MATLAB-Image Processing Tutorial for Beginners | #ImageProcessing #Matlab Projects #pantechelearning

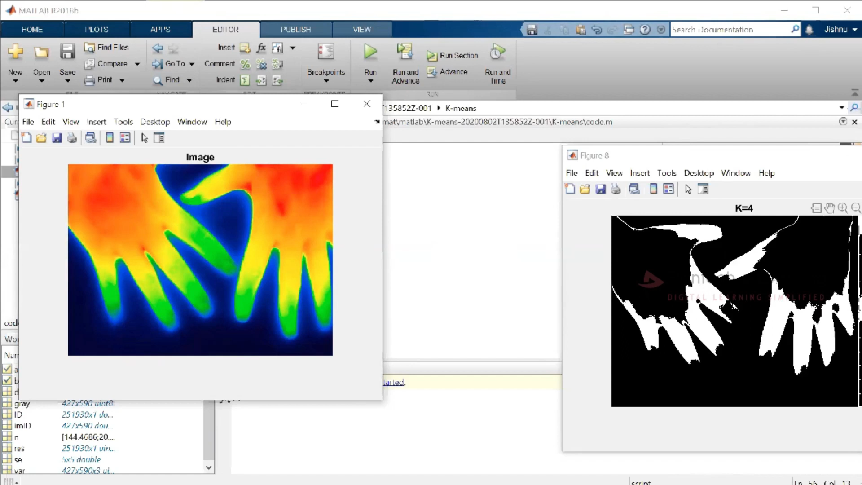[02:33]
sort of segmentation can be done with thermal imaging now the same thing we are going to apply with eight clusters okay so here i am going to apply eight clusters for the double data